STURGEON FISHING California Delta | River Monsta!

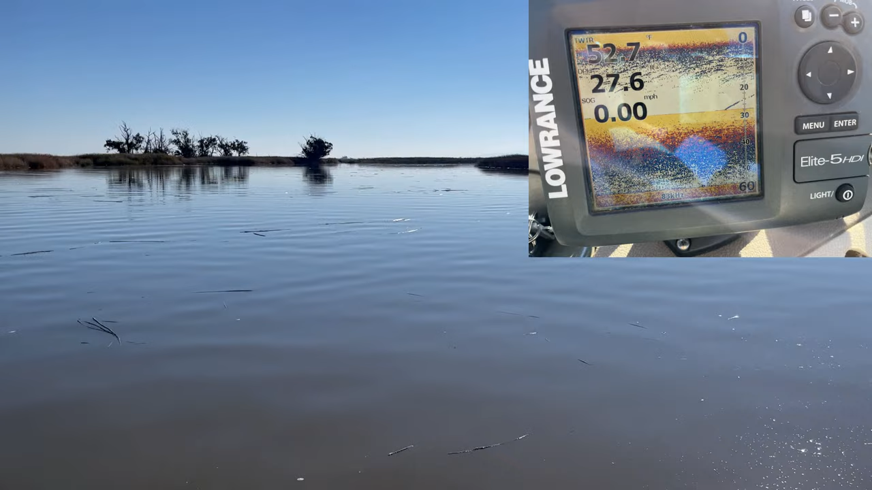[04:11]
Look at all this crazy debris coming at us. All these debris.